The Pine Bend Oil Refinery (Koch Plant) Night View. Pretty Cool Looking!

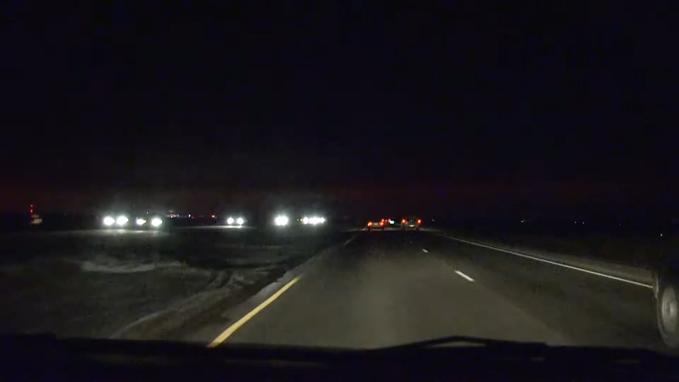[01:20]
And on the left, you can see the lights of the refinery. Like the city in the middle of nowhere. And as we get closer, it will become more and more impressive. There it is. I can hold the camera as still as I can.
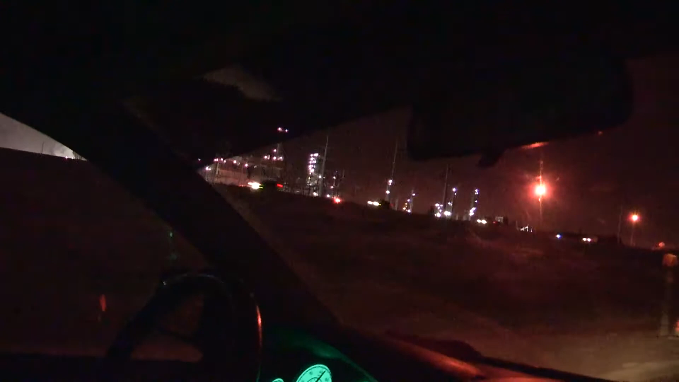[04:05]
It's an impressive sight. We're getting the tail end of it here as we passed on 52.